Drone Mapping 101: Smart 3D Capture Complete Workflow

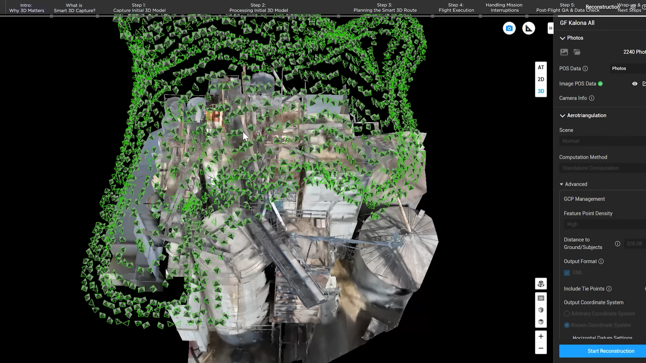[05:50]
The new version of DJI Terra is deeply adapted for Matrice IV Enterprise data for 3D reconstruction.
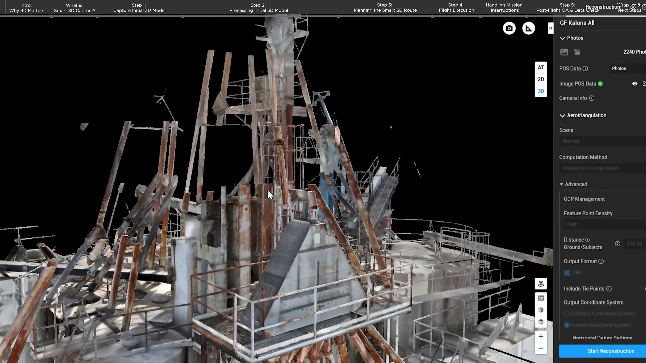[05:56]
For reconstructing photos with different focal lengths caused by close photogrammetry,
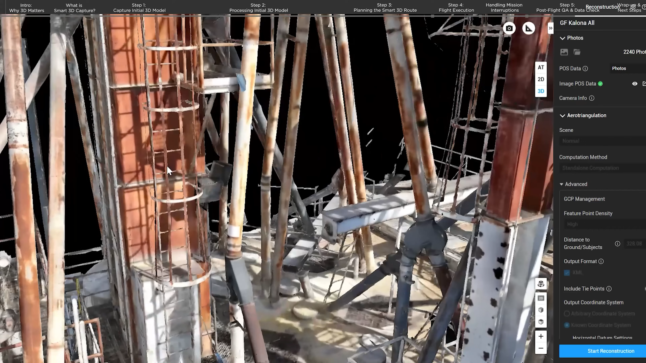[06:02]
Terra uses a better focus accuracy
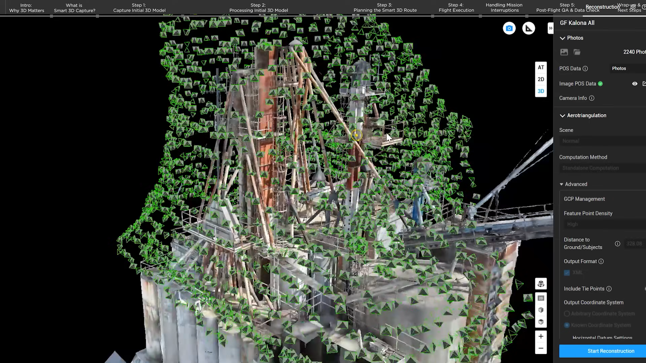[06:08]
compensation method to ensure aerotriangulation accuracy and high-quality 3D models.